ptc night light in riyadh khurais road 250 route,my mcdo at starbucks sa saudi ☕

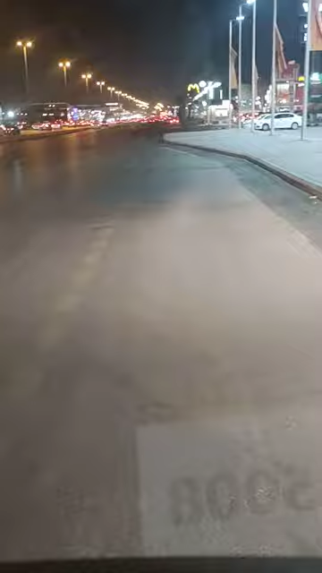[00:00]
Riyadh in the nightlight Corais Road Going to Muka Morama And going to Bata Lahat nandito na sa Saudi Merong Macdo Merong Starbucks